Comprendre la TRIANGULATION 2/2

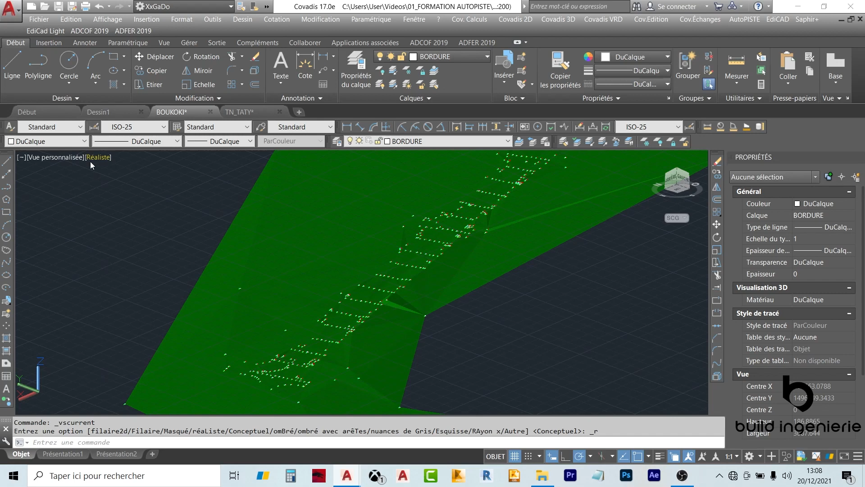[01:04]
Donc je vais me mettre en réaliste. Donc, et je vais regarder le MNT. Je vais me mettre, donc, en style visuel réaliste et je vais observer, en fait, ce MNT. Si vous regardez très bien ici, ici, lorsque je sélectionne, j'ai des faces qui sont vraiment des faces 3D.
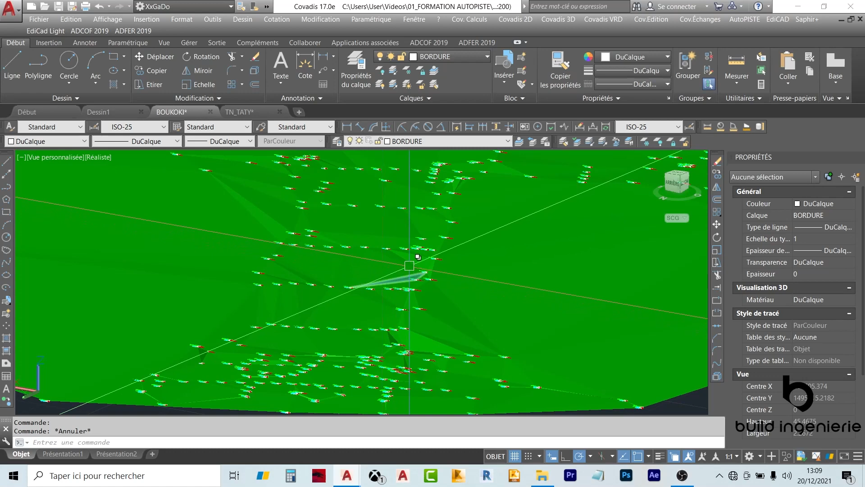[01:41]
Voilà, peut-être que là, on le voit un peu mieux. Donc là, vous voyez bien qu'on a une forme de terrain. Vous voyez qu'ici, cette face là et cette face là, ce n'est pas des éléments qui sont plats, en fait. C'est des éléments qui nous donnent à peu près la face, la forme réelle du terrain. Donc, c'est ça, en fait, le MNT, tout simplement. Donc, tout ce qu'on vient de faire, en fait, ici, c'est plus ou moins de recréer le terrain tel qu'il est dans la réalité.